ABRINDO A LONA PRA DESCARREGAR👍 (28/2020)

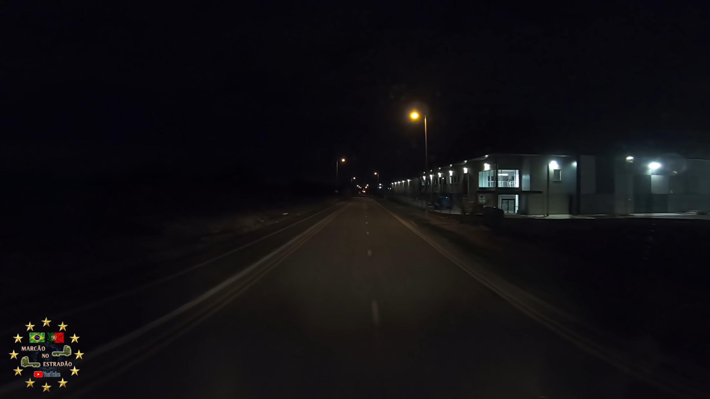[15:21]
Pessoal, então é aqui. Saindo aqui da DHL Jaguar. Estou com imagens aqui da DHL Jaguar passando aqui logo aí na frente. Em frente da fábrica da. É uma palavra meio difícil de falar. Vauxhall, qualquer coisa assim.